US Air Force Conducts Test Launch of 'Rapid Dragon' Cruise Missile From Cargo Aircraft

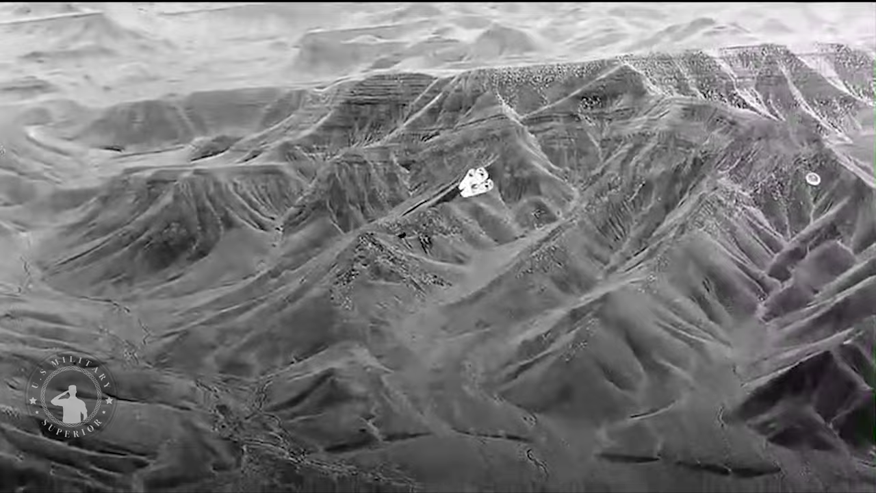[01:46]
The MC-130J AirCrew airdropped a four-cell Rapid Dragon deployment system containing the FTV and three mass simulants,